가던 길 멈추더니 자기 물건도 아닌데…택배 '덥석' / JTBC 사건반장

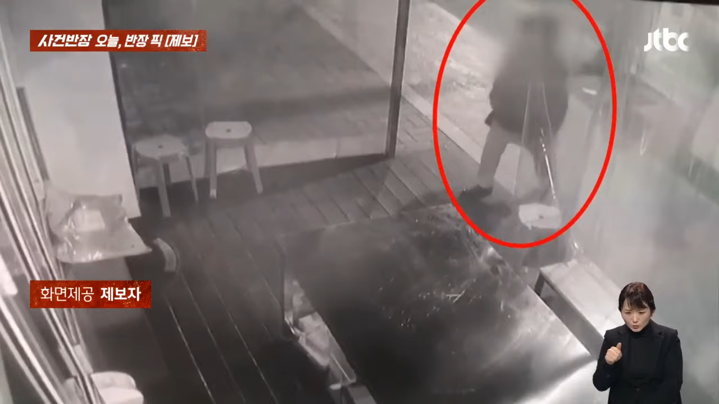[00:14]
모자로 얼굴을 가리고 입구로 들어오는 듯 하더니 휙 뒤돌아서 그냥 가네요. 그런데 잠시 후 다시 오더니
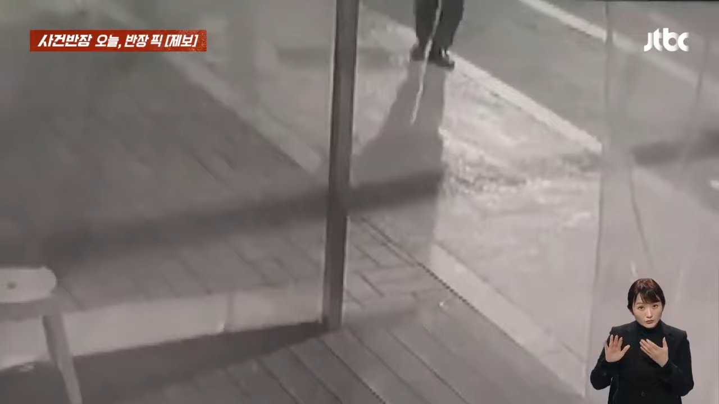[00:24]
안쪽으로 이번에 또 들어가려고 하는 것 같아요. 쓱 들어와서 이게 무슨 물건인고 하고 창문 앞에 놓인 택배 봉투를 꾹꾹 만져보죠.
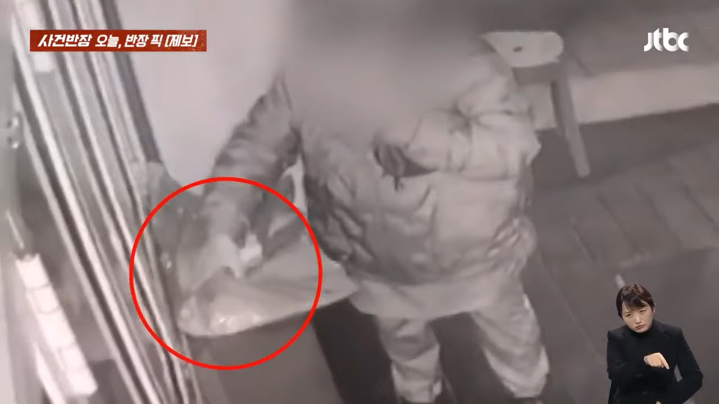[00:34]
그러더니 휙 챙겨서 사라집니다. 택배 주인이 내 택배 가져간다는 이유로 사건 반장이 나올 리는 없잖아요.
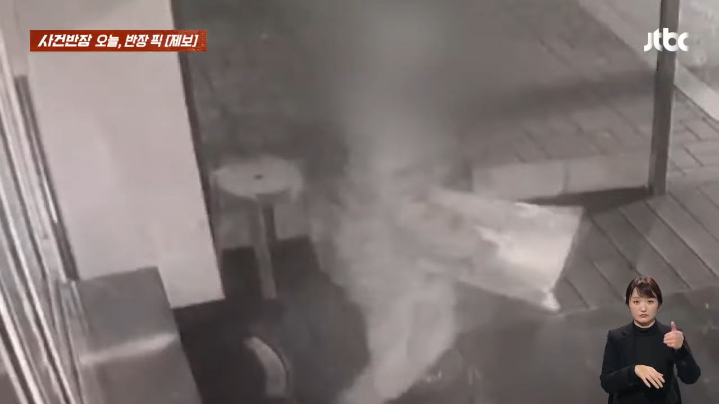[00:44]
맞습니다. 절도 사건입니다. 지난 16일 대구 달성군의 한 꼬마 김밥집이고요. 제보자는 새벽 배송되는 택배 서비스를 자주 이용하고 있습니다. 그런데 이날은 새벽이 아니라 그보다 조금 빠른 밤 11시에 이미 택배가 도착했다고 합니다. 배송 완료 알림까지 왔는데 가보니까 가게에 물건이 없습니다.
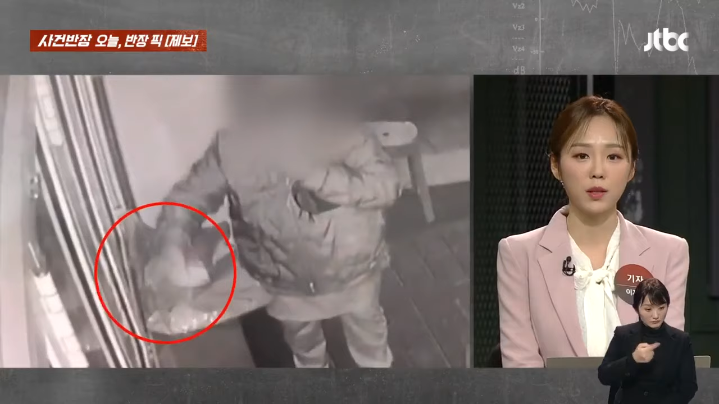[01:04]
그래서 CCTV 돌려봤더니 저 여성이 저렇게 모자로 얼굴 가리고 택배를 슬쩍 해가는 그 모습이 찍혔던 겁니다.